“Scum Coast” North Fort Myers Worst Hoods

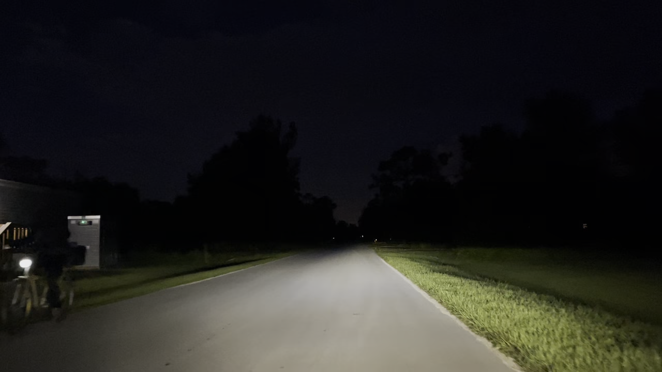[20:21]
One of them has lights, the other one doesn't. Where is it at? The no for my. There's no lie you can buy for 25 in no for my. Oh, oh, oh. In 1,000 feet, turn left onto Laurel Lane. Laurel Lane, what a beautiful name. Laurel. Laurel Lane.